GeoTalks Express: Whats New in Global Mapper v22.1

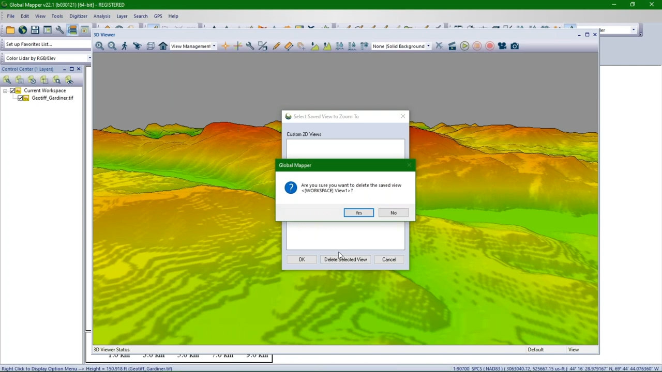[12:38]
And there you are. Now to delete that view, you go to view management. Easy peasy. Delete it. Click yes. And you're good to go. And you can create as many as you want to. Now say you're focusing on a mountain. Another cool thing that you can do is the ability to have camera targeting. So we have the pivot access tool here and it shows you where the center of your screen is, where you pan, where you scroll. And you can focus that by clicking, pressing the Z key. And that focuses camera targeting.
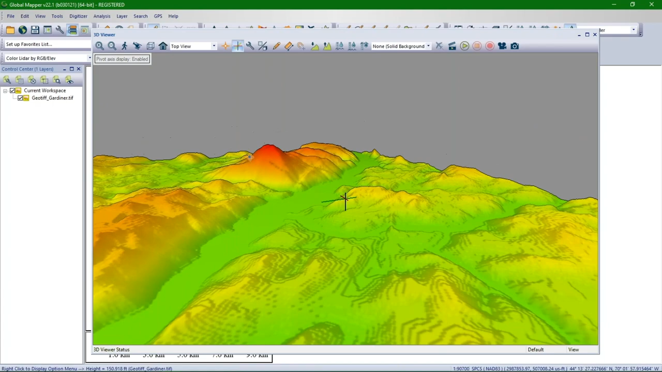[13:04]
You can also use the select tool if you have vector features. You can select it and that will focus. It will focus the pivot tool over there. You can also select multiple vector features, which I don't have here. And the pivot tool will center between all of them.
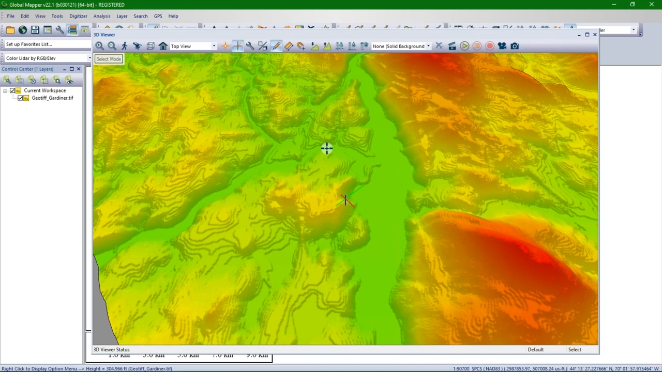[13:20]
And it will be locked to that view, but you can still use the mouse wheel to pan around and to kind of alter it and adjust it as you will. But still, as you navigate, that's where it will stay. And those are the two new 3D viewer tools or two of them at least. That's great. So you don't necessarily have to turn on that pivot access. That's just sort of for demonstration. But basically, it's locking until you intentionally pan, it will lock the view on either that location in the terrain of interest or your set of selected features.
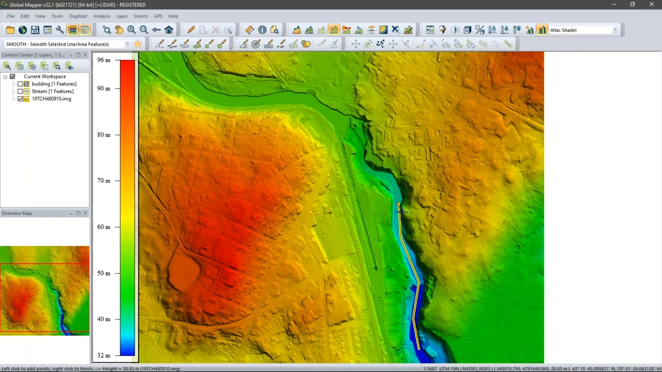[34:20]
So I'm going to make a new line here just for a little bit more interesting of data. I want to go sort of along this stream section because we're actually going to generate cross profiles, sort of transects across the stream here. So to enable this, I want to go into the settings and turn on perpendicular profiles here. I can determine what that swath width is, so how far across I'm going to go. I'm just going to use 150 meters for that. And let's go ahead and take a look at what this looks like. So rather than going along the length of the stream, I'm instead doing a cross-sect of the stream and looking at particular sections and I can move down that.
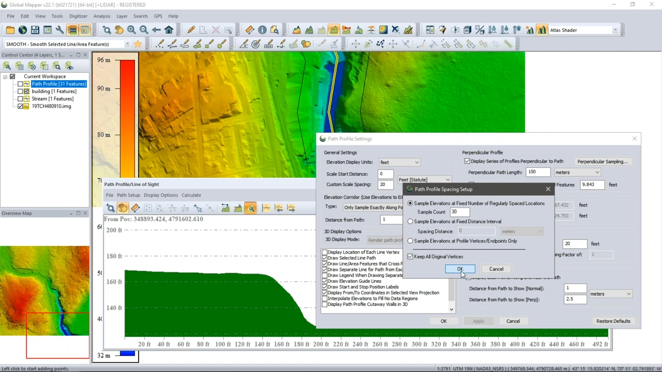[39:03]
either along its length or like I did here, turn it into perpendicular mode, kind of across that line feature. Great. So those are some exciting new options. This is a pretty cool tool that has lots of applications. You know, I can also show vector features. If you're a LIDAR module user, you can show the LIDAR data as well within that cross profile.
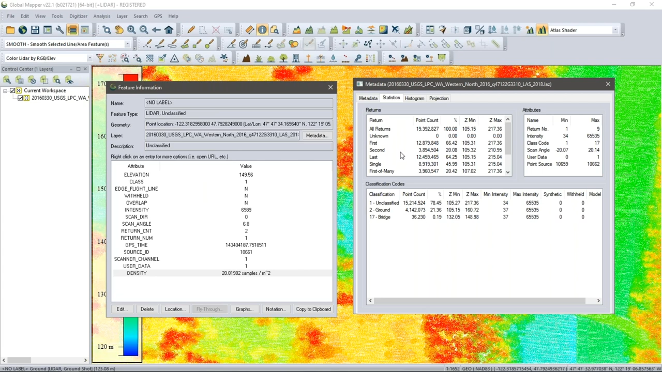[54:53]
You know, or I might want to maybe looking at the class and I want to compare it to the overall class categories, et cetera. But it's nice to have those two easily accessible next to each other between looking at individual feature information and also looking at the overall metadata of the layer. You can also attach graphs to features. This isn't necessarily relevant with LiDAR data, but there are some improvements there.
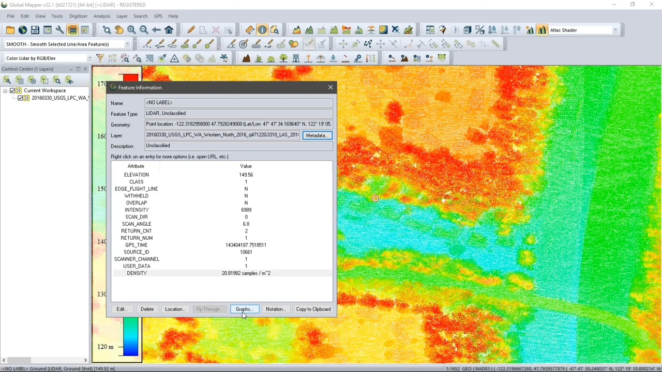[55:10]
In addition to the layer graphing that we covered earlier, you can actually do multiple attributes within a particular individual feature. So let's take a look at that quickly and I'm just going
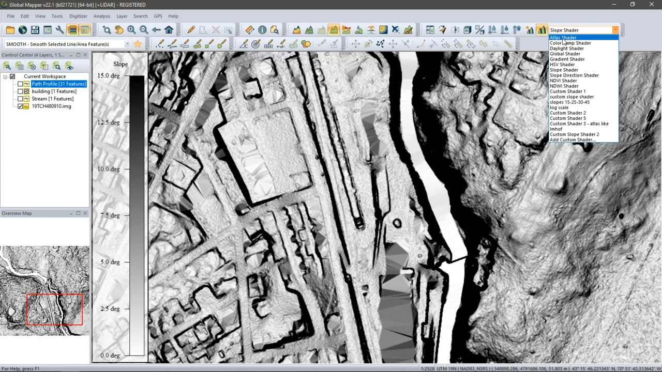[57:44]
So we had some requests around this for just customizing the location and the vertices more easily. So this works with all the vector types here. But if I go ahead and create a new point feature here, you'll notice that now right away, I have access to controlling the location. So we do have a tool buried in the digitizer called point at position where you can start with manually entering the position. But we've also added access to it this way. So once you add your feature, you might want to come in and customize those coordinates,
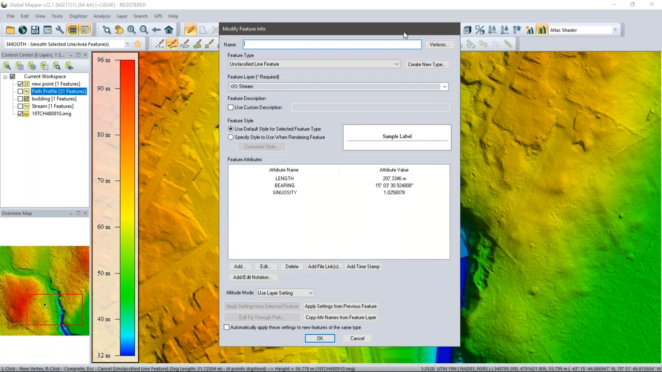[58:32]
This also works with me and my layer here. This also works with line features. So you know, I might create a line feature. And right from the get go, I know that I want to, for example, add the height values from my terrain. So I can come right in and automatically add that turn it into a 3d feature right away. You know, customize the slopes, there's lots of options in here, you know, for modifying these vertex properties or 3d vertex properties,
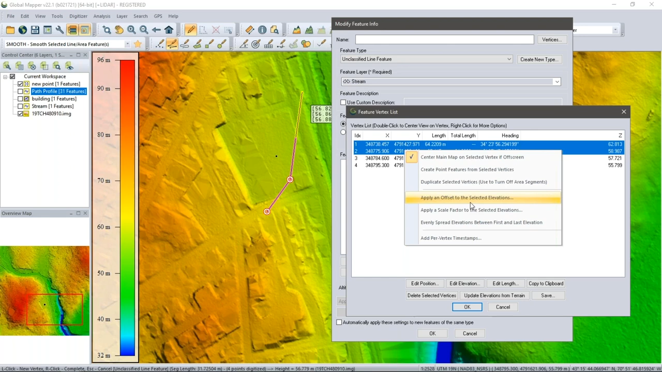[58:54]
adding timestamps, etc. So I can get right into that as I'm creating my feature, I don't have to come back to it once the features already created.
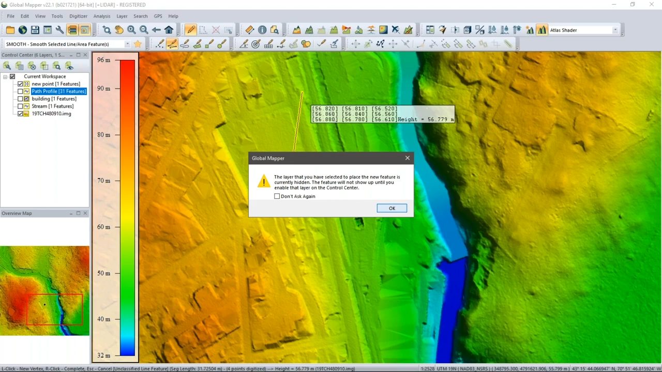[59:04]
So just we've improved the access to that as well for creating new features and editing those vertices.